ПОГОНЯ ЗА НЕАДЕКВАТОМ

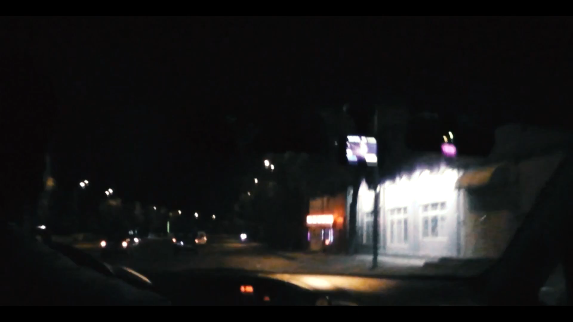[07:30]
Но мы идем рядом. Да, прям он подставляется, то есть, дико. Да, мы подъезжаем к аэродромной. Аэродромной. Скажите, вот перед инспектором, что по рации по городу передать? По рации передавайте. Прямо проехали этот... аэродромную проехали, идем Ауди, прямо. Ауди, Ома, Тортади, Ауди.